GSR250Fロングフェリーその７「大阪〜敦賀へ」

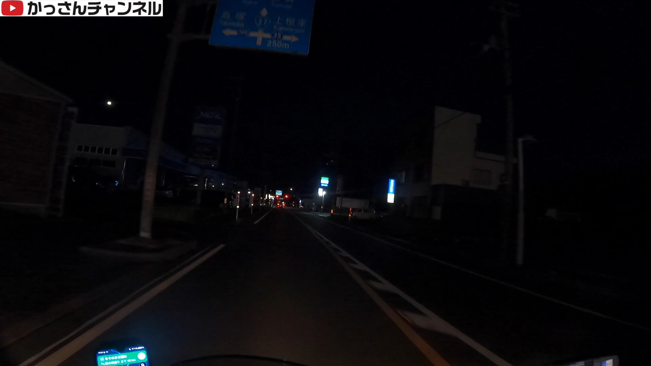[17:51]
さああと1時間ですね47キロもう真っ暗になっちゃいましたけどねさあいきましょう27号線福井鶴ヶ方面ですねはいということでですね27号線まっすぐ来ま
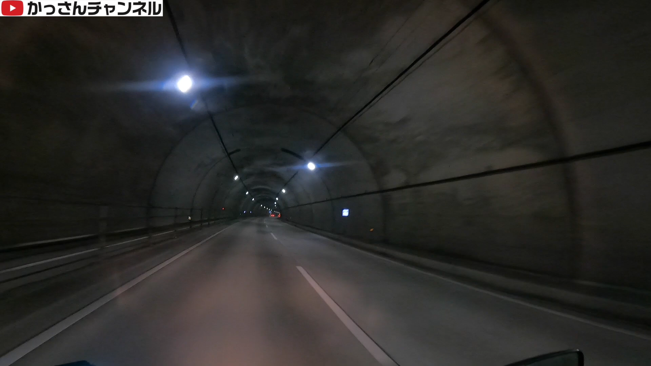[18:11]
してあと16分11キロとなりましたえーかなりスピードが出そうな道なんでちょっと警戒してゆっくり走ってましたわざときたきたきたきた
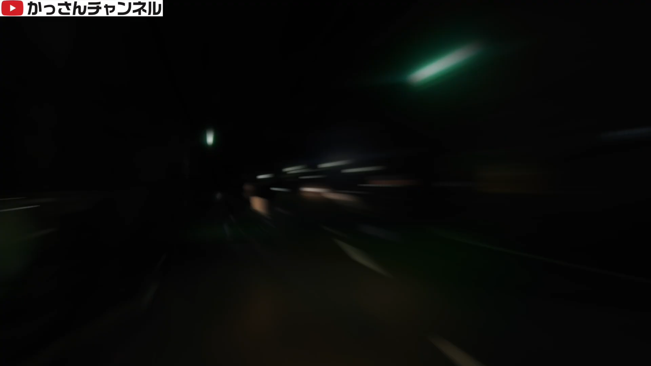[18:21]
この急な坂ねこの急な坂がでもう海海来てるから海がほらあそこにハンセンがあるでしょハンセンがあぶね前見とかなあー思い出すなはいはいはい来たことある来たことある
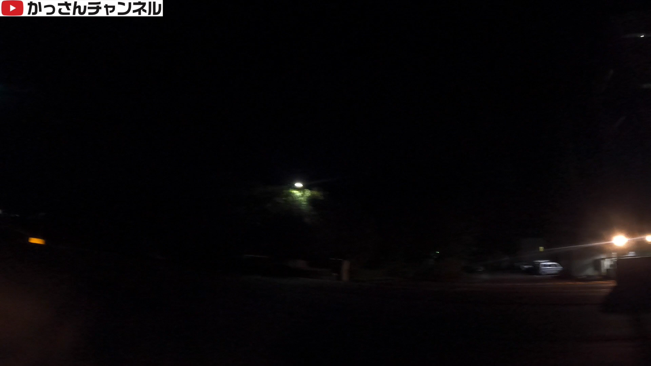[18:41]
トモスでアクセルワイヤー切れたんで鶴ヶやったっけのそれ以来ってこと?ラスガールにフェリー乗り場って書いてあるねうーんじゃあ合ってんのかなまっすぐ近くに行けば思い出すと思うよあ!新日本海フェリーターミナルって書いてあるじゃあ合ってるわ
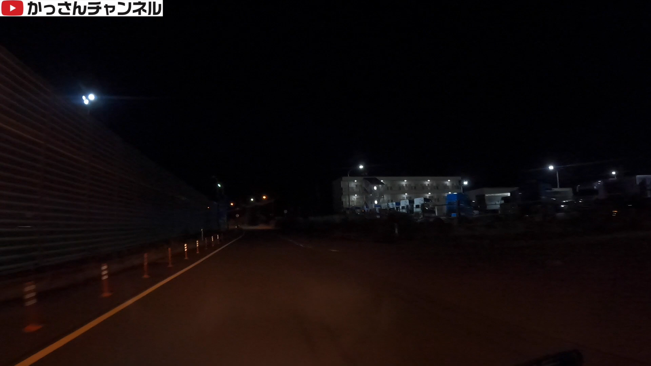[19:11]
じゃあ合ってると思うどこ?